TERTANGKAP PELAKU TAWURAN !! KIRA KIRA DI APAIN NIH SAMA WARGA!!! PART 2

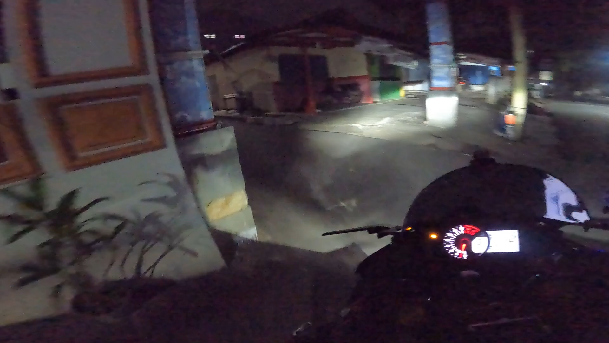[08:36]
Ini kampungan mana nih? Kampungan ini Bojong nih ya? Iya, ini Bojong kan? Iya. Wah gila lu, anak Bojong. Tadi lu ribut di daerah mana tuh? Di secret mana tuh tadi tuh? Wah gokil jadi orang lu.